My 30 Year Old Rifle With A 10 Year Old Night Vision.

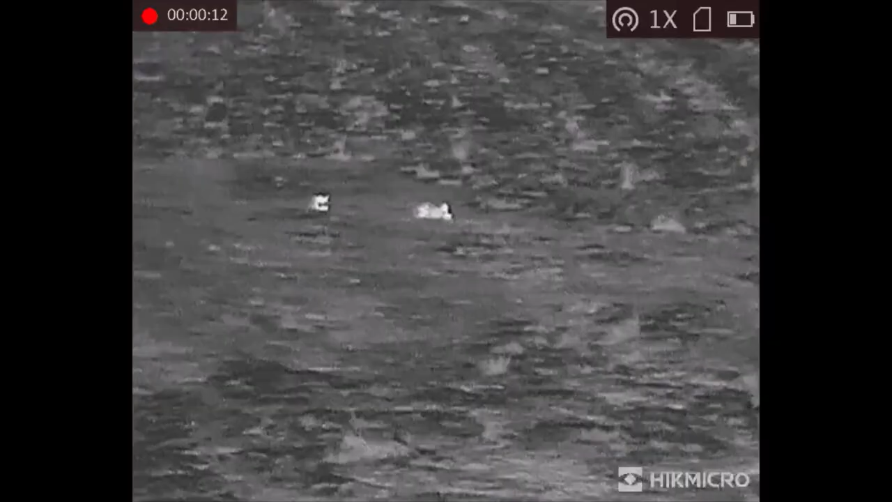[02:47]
These ears were around 100 yards away.
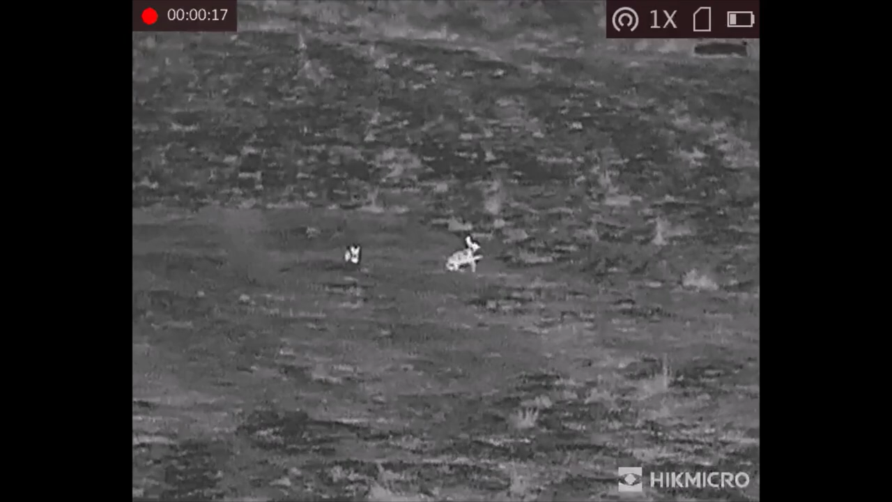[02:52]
And I could see them nice and clear in the FH35. They're good to see ears. I like seeing ears. Don't shoot to ears.
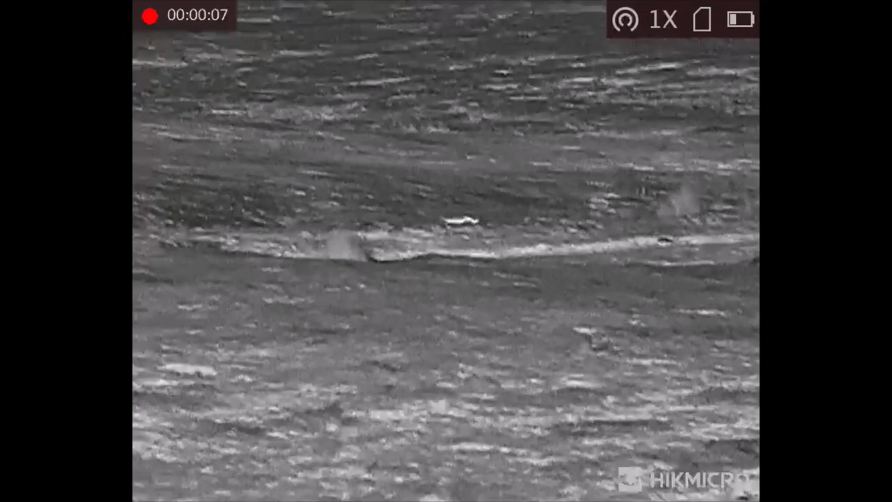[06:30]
Here, you can see both foxes through the FH35, you know, it was a good night,
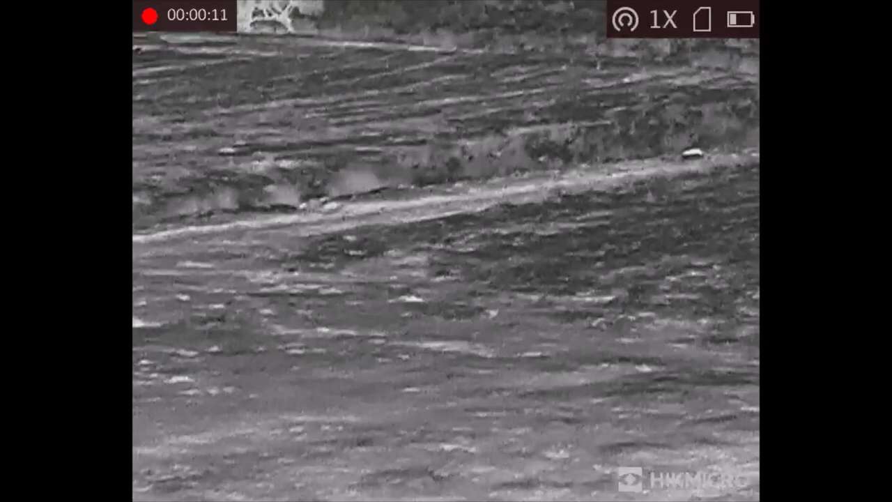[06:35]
they were both shot clean, I think one was around 120 yards and the other around 180 yards,
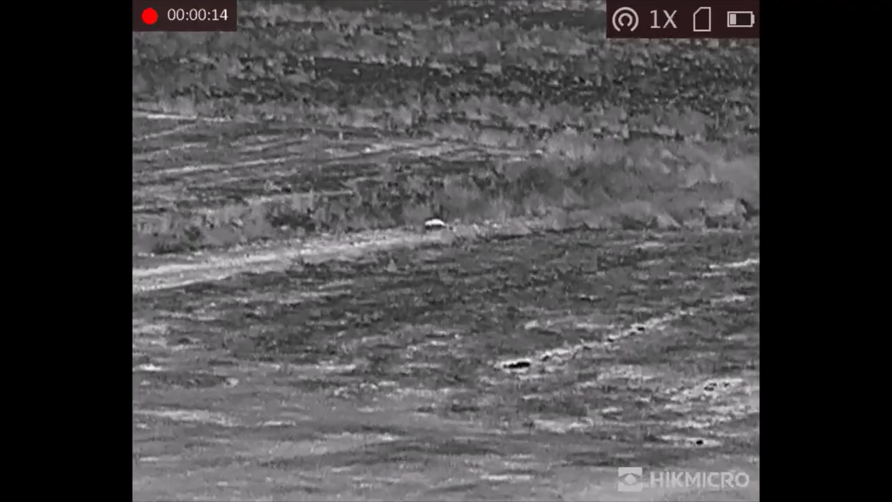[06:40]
but yeah, job done and a good result